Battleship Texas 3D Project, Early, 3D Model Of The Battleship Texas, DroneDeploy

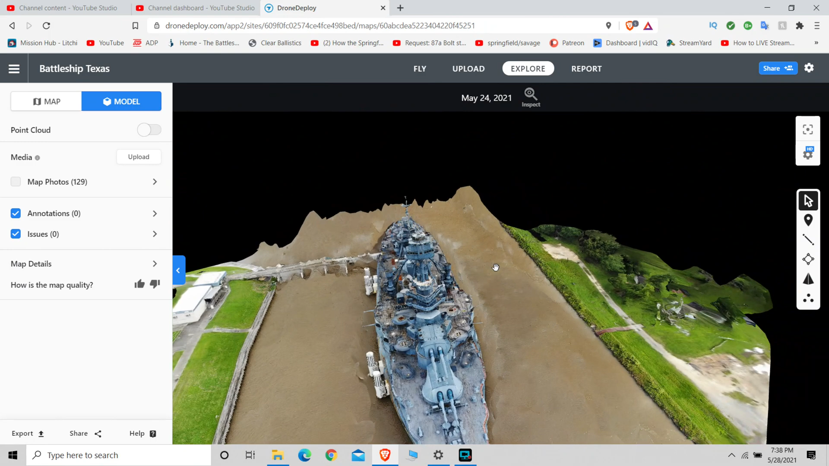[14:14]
You can see the tourist bridge there that leads to the ship
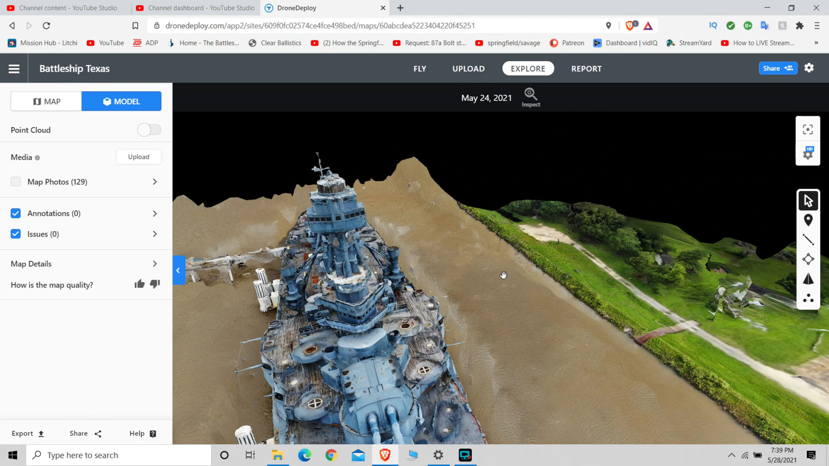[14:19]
and the tourist building that once housed the ticketing and souvenir area.
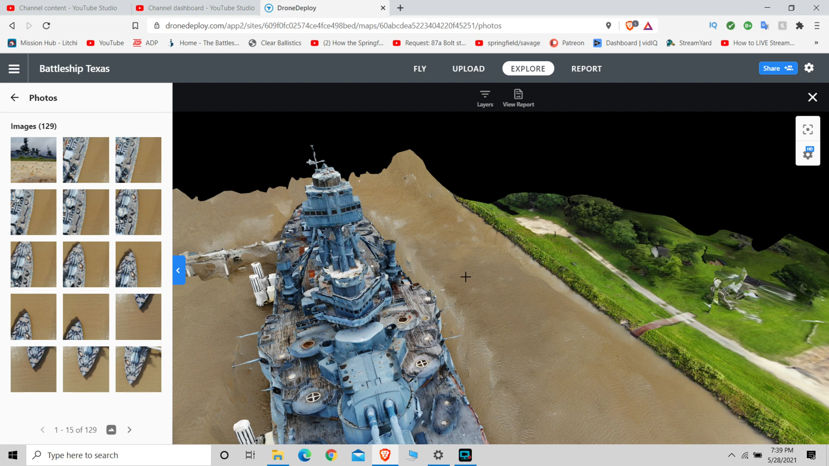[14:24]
Zoomed in close, those do not look very good at all. They're real melty here. Again, we can see where the photographs were taken from and at what angle they were taken.
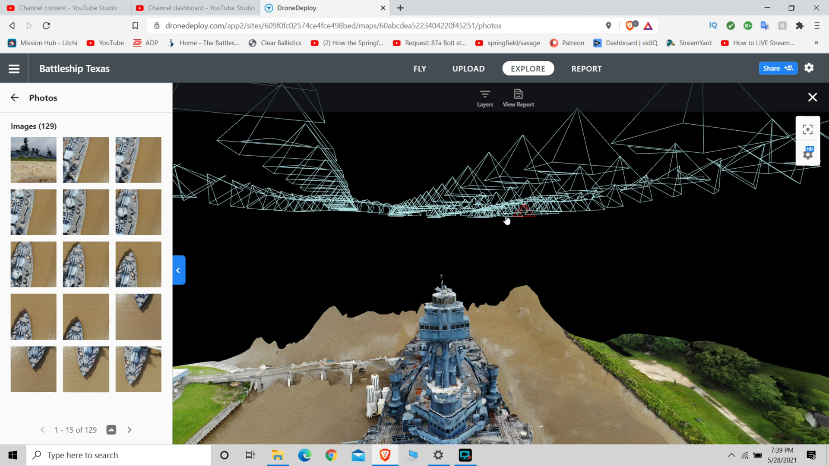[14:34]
The ones down the center were taken in a straight down
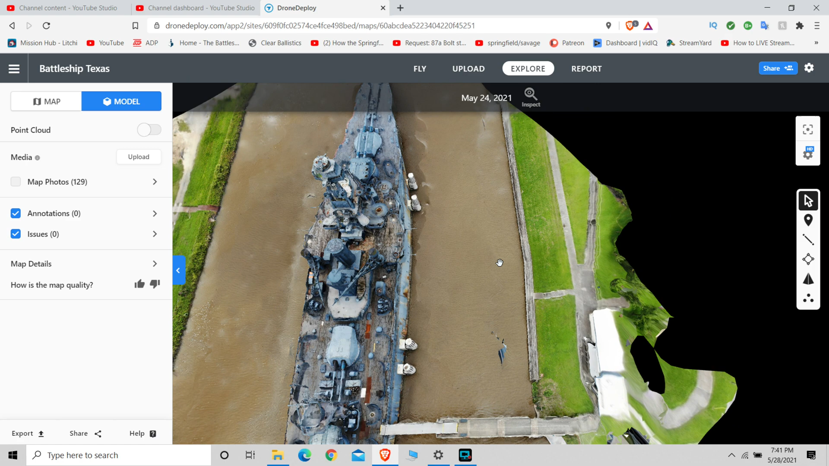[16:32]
You can see there the tourist buildings and the walkway that goes across to the ship.